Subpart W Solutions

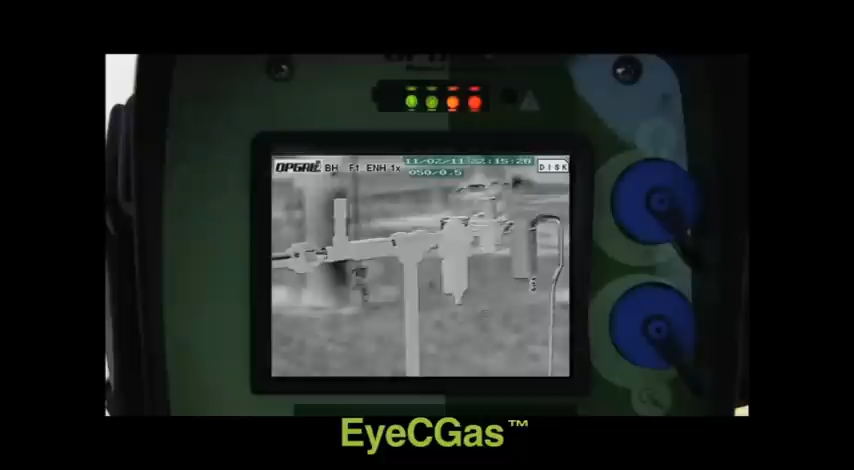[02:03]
human eye makes this a critical tool in fugitive gas leak detection. The IC Gas is intrinsically safe,